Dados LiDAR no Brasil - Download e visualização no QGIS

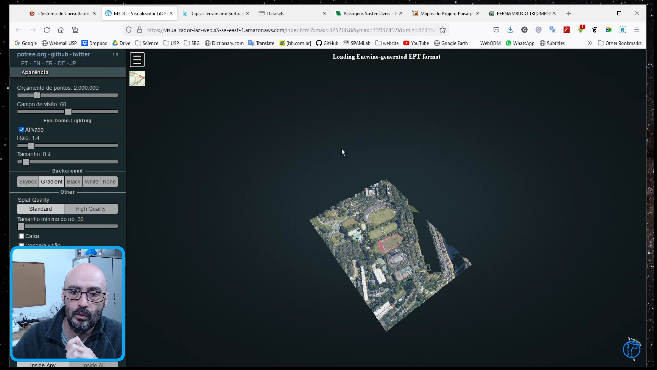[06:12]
do PoTree, né, que ele é feito, tem, então ele baixa essa nuvem e a gente consegue passear por ela em 3D. É um visualizador super otimizado para a internet, então ele não puxa todos os dados de uma vez só,
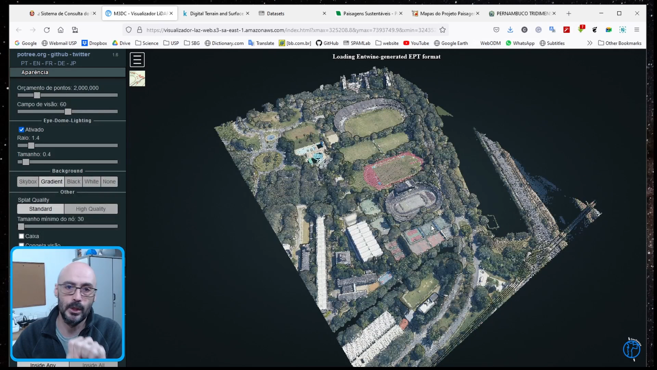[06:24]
isso faz com que ele fique leve, né? Ele puxa os dados à medida que a gente vai dando zoom ou aumentando aqui, ó, a gente tem orçamento de pontos, essa é uma tradução direta, né? Em inglês eles usam point budget, e aí então ele está puxando até 2 milhões de pontos. Se eu aumentar, ele vai puxar mais, mas vai ficar mais devagar.
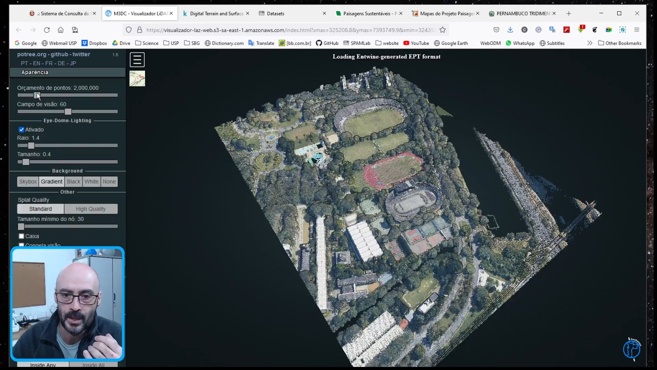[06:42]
E aqui a gente pode dar zoom, pode passear um pouquinho, ó, com o direito você mexe,
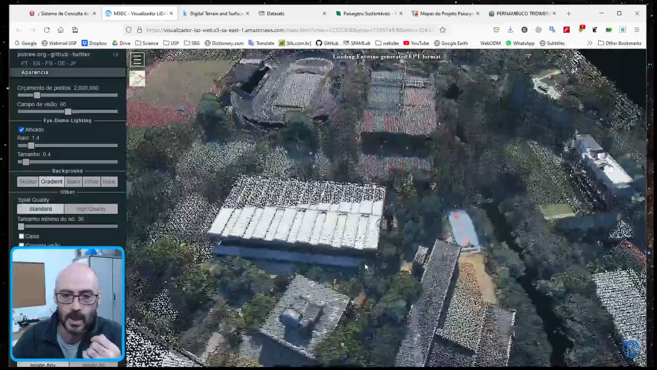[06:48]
mexe ali com o direito e esquerdo, você vai se achar ali nessa visualização. E é super legal ver isso daí. Você pode ver isso para a cidade inteira, tá? Então a gente está vendo aqui, vamos aumentar um pouquinho.
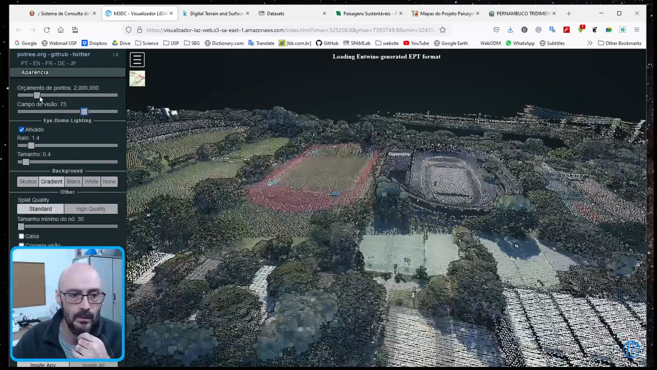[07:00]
Eu posso aumentar o campo de visão, posso aumentar a quantidade de pontos, e aí ele vai ficar um pouquinho mais pesado. Mas vai ficar mais detalhado também, tá? Olha só, tem linha de alta tensão, né? De energia de prédio, tal. Tudo depende da área que você pega.
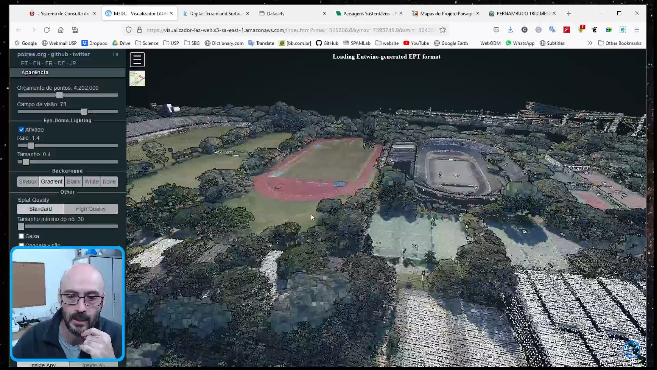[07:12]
Super legal, né? Super legal. Dá para fazer umas figuras muito divertidas aqui, figura de ilustração. Olha que legal como é que ficaram as piscinas, ó. Isso aqui é exatamente a linha de voo, né? Passando em cima da piscina, pegou alguma coisa até aí.
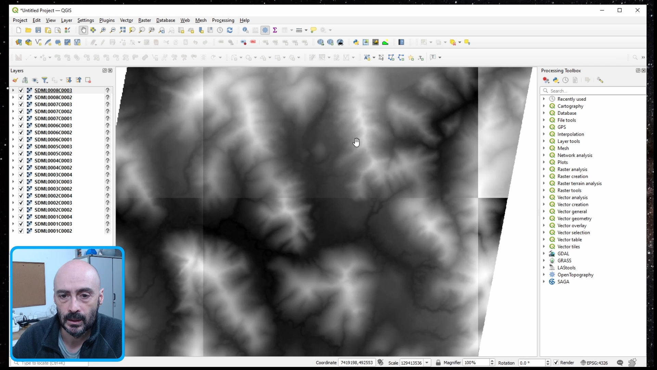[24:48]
Então esse aqui eu acho que já é o filtrado para o terreno. Eu não olhei com tanta calma assim, né?
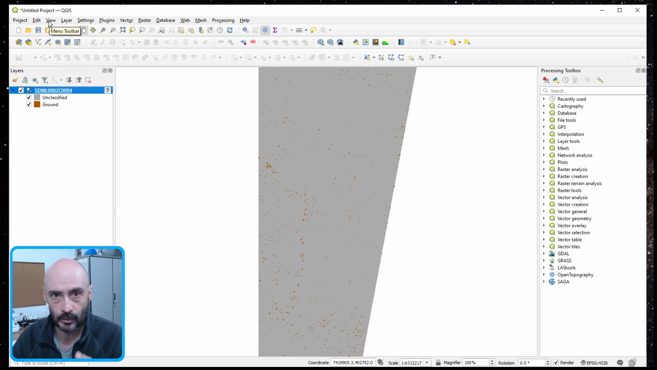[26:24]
Inclusive, ó, eu vou fazer o próximo vídeo, vai ser sobre esse cara aqui, ó, a nova ferramenta de perfil do QGIS, que está excepcional.
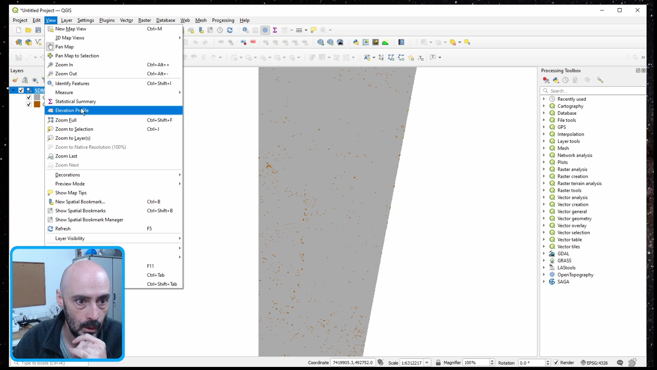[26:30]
Eu vou fazer um vídeo só sobre ela, tá? Aqui eu vou mostrar rapidinho um perfilzinho aqui.
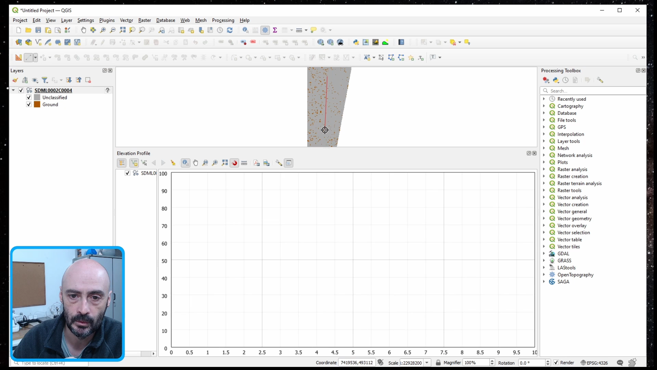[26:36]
Então, vou fazer um perfil. E tá aí, ó, que beleza. Então, tá o dado não classificado, que está em cinza, que é toda a vegetação, e o dado marronzinho é o terreno, tá? Legal, né? Então a gente pode ver, pode dar zoom aqui, trabalhar.
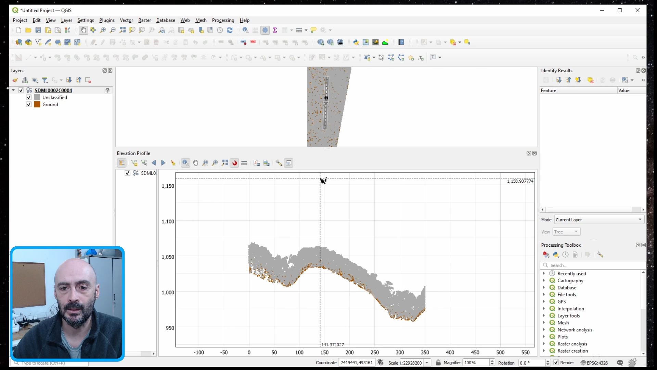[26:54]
Eu vou fazer um vídeo só sobre isso, dá para aumentar. Vocês estão vendo aqui que tem uma área, assim, tipo um buffer em volta da área do perfil. A gente pode mexer nessa área para diminuir o tamanho aqui da área que ele pega, aumentar. Isso é muito legal em área de cidade. Cadê? Aumenta aqui. Se a gente aumentar aqui, ó, ele vai pegar bem mais coisa. Aí tem que processar, olha lá. Tá vendo? Então, isso aqui é muito interessante para a gente ver. Então, esse é um dado bem legal, tá? Já vem em LAS, é um formato bem bom de trabalhar.
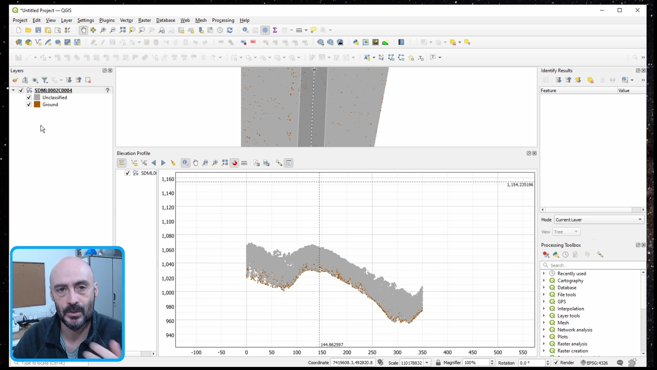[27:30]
Mas aí você tem que juntar eles nos vários pedaços e tem que dar a sorte da sua área estar numa área que tenha, né, alguns desses dados. Deixa eu ver os do Pernambuco agora.